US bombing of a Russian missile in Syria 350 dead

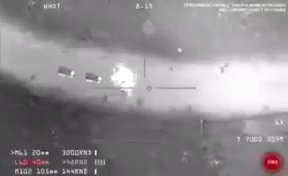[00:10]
That wheel is gone. I don't think that vehicle is going to move anymore. Yeah, something doesn't go to the vehicle. You're right?
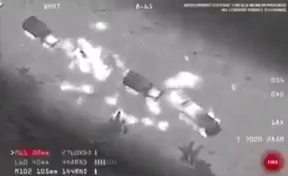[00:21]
You're right? Well, you got it pretty good. Let's go.
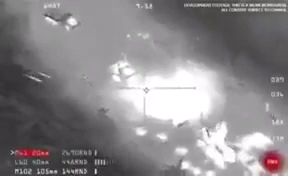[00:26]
In the area. That's it. You're right? You can't find a weapon out. Well, you got it pretty good.
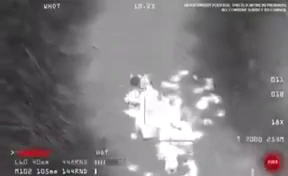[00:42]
Let's go. Yeah, they're all over. We've got guys running away from that vehicle.
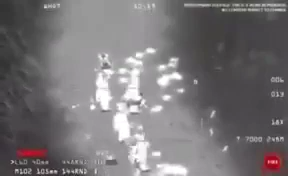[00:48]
Who's living out?
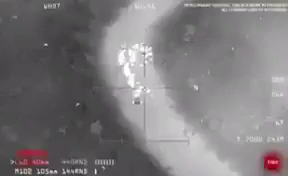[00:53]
I've confirmed the level is in the city. He's eating now. We're taking the right now. Go ahead. In the area. Go ahead. Vehicle destroyed.